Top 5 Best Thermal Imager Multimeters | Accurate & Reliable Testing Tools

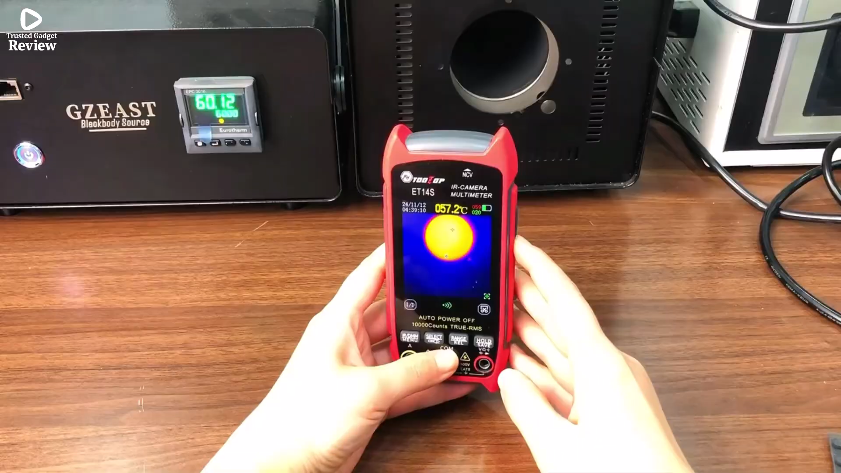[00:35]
It delivers clear thermal images on a 2.8-inch display,
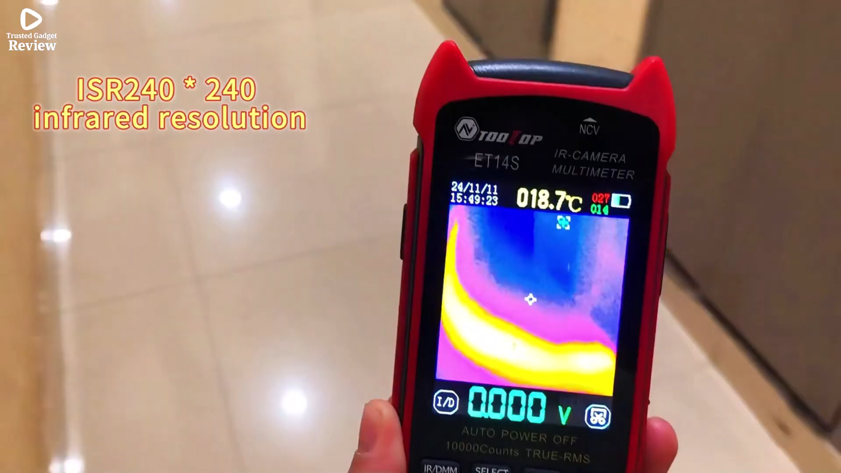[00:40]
with a temperature range from dash 20 degrees Celsius to
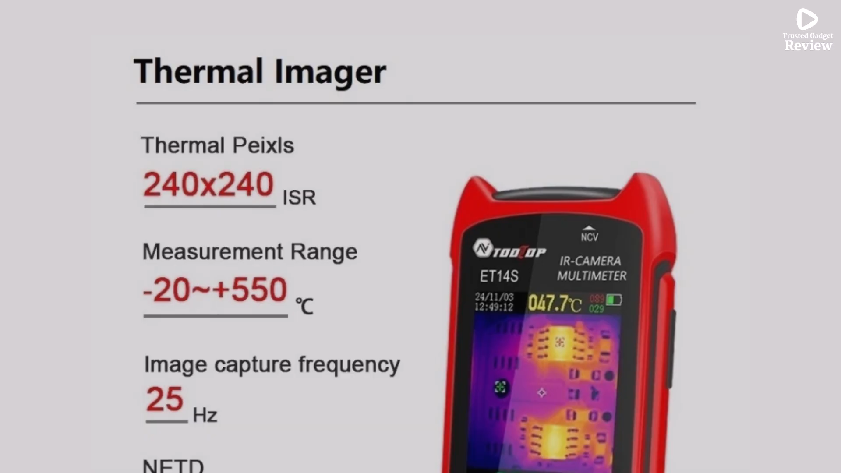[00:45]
550 degrees Celsius and plus or minus 2% accuracy,
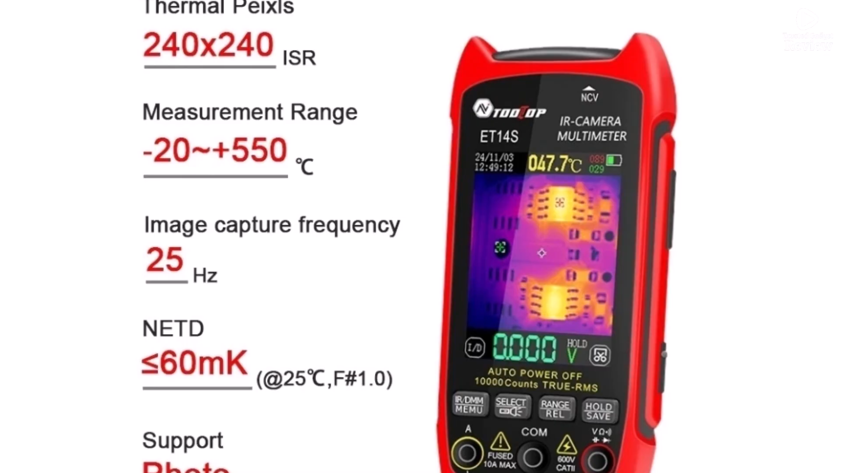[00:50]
ideal for detecting hot spots, electrical faults, or insulation issues.
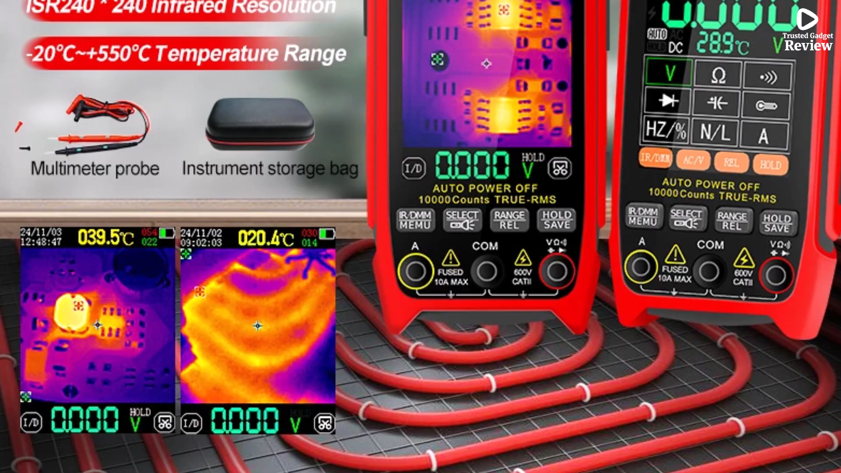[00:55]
With 25 Hz image capture, adjustable emissivity, 0.1 to 0.99,
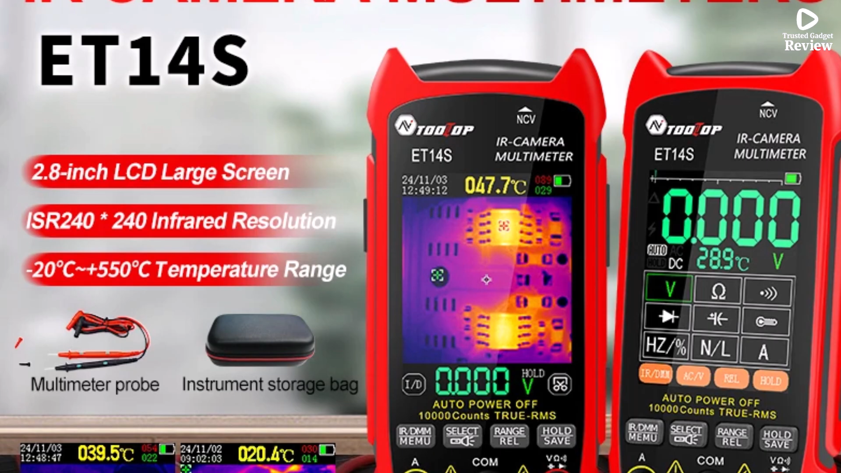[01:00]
and 5 color palettes, it ensures precise and reliable thermal detection.
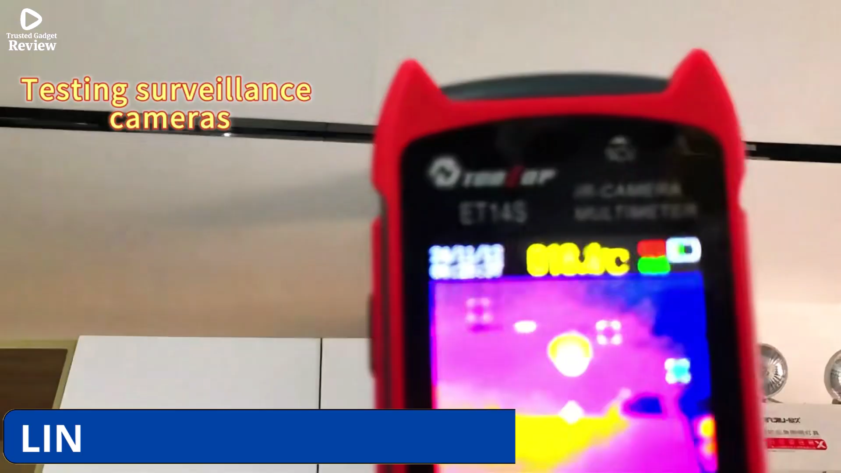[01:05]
As a multimeter, it supports 9,999 counts,
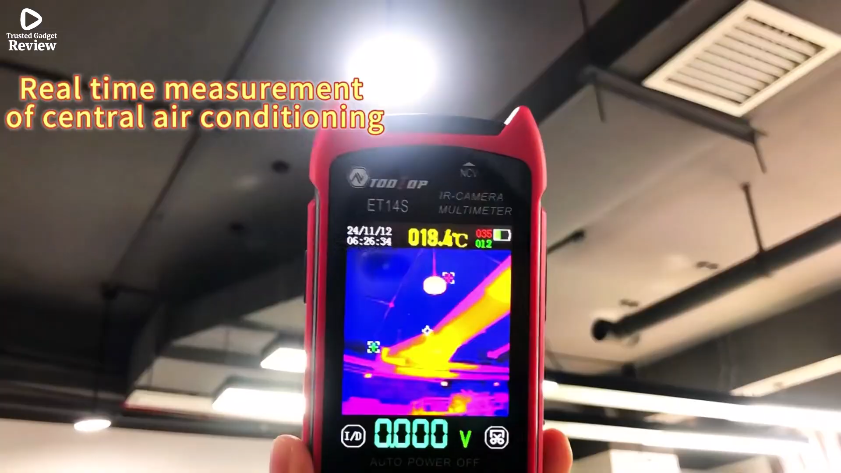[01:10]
On screen: spot 18.4°C
measuring up to 1,000 VDC, 750 VAC, 10A current,
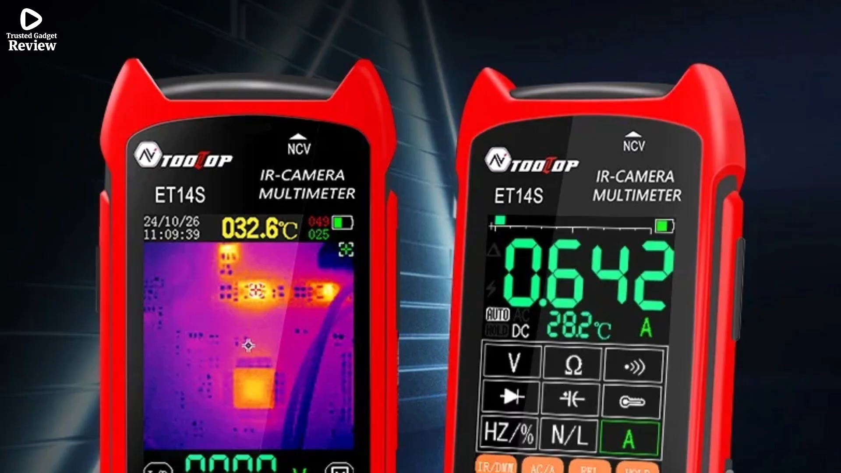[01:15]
On screen: spot 032.6°C
99.99 M omega resistance, and 99.99 MF capacitance,
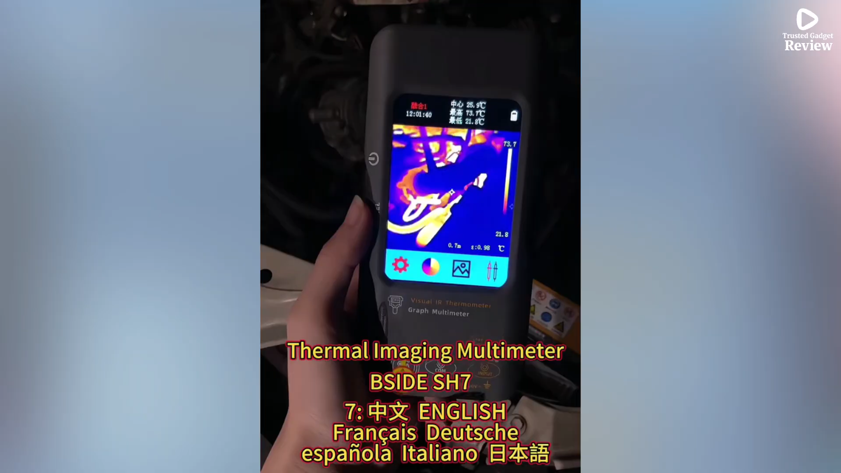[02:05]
making it ideal for electricians, HVAC technicians, and advanced DIY users.
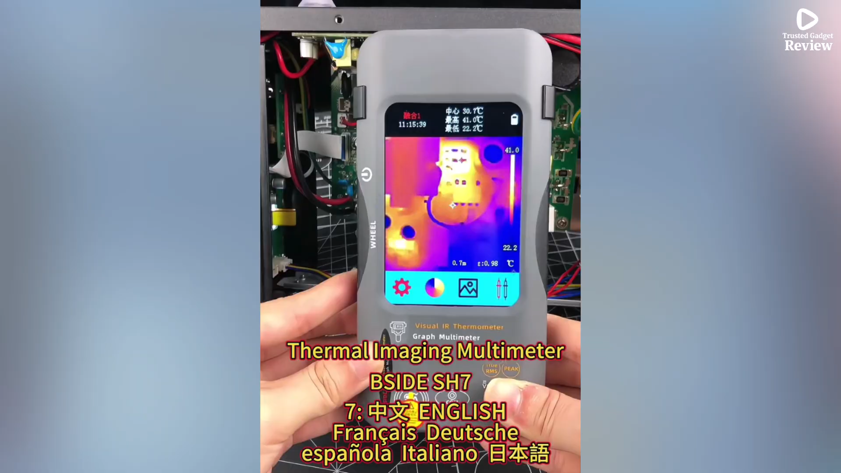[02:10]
With its thermal imaging, it can quickly identify overheating circuits,
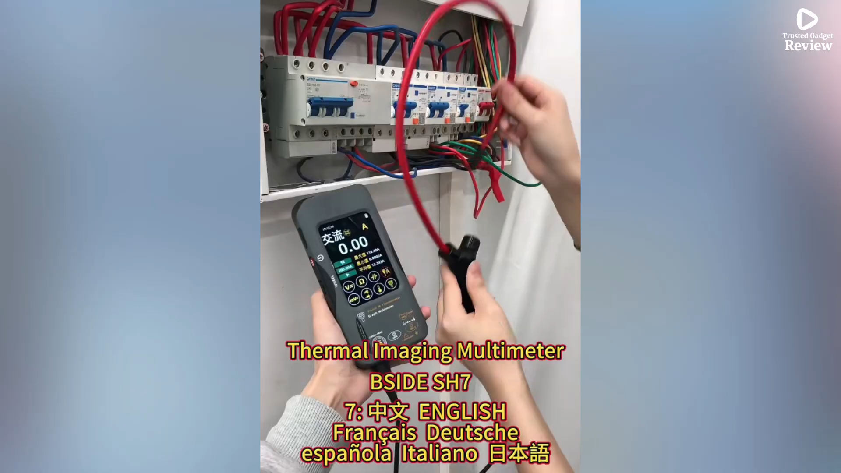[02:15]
faulty components, or insulation issues, covering a temperature range of dash 20 degrees
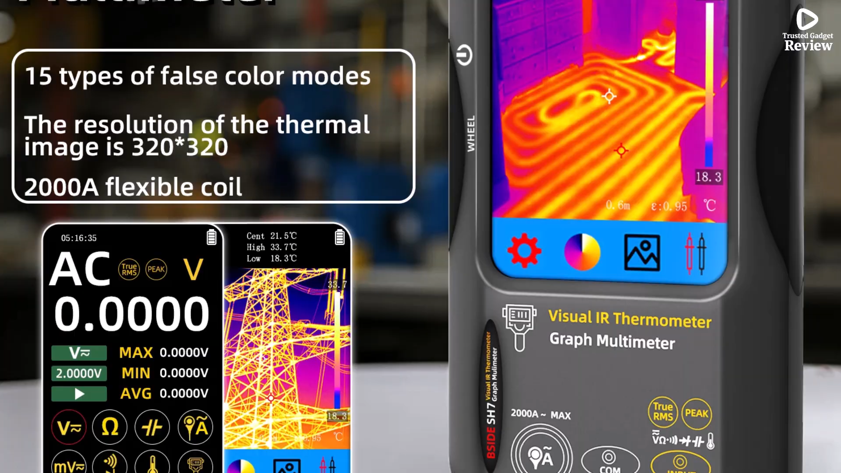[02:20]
Celsius to 550 degrees Celsius for reliable diagnostics.
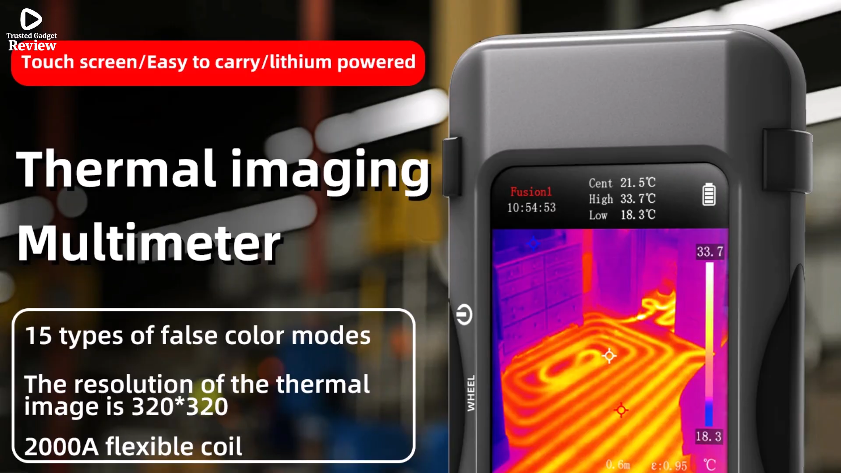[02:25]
On screen: spot 21.5°C, max 33.7°C, min 18.3°C
As a multimeter, the SH-7 delivers precise measurements with auto-ranging,
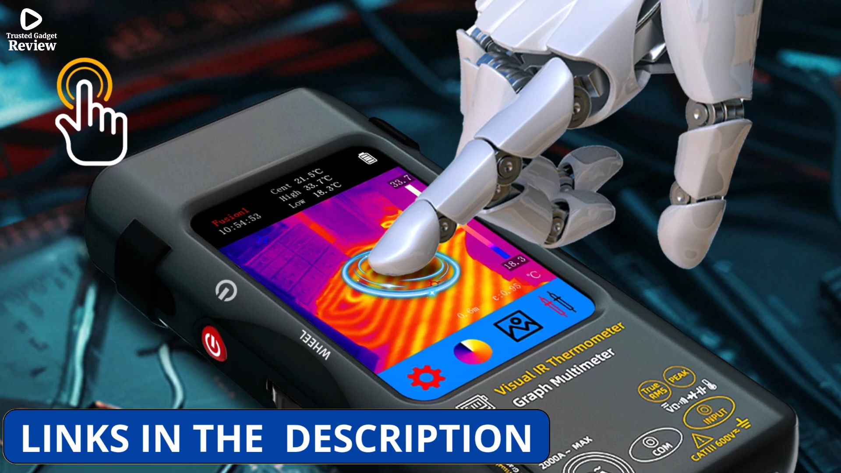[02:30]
handling up to 1,000 VDC, 2,000 AAC, 2,000 M Omega resistance,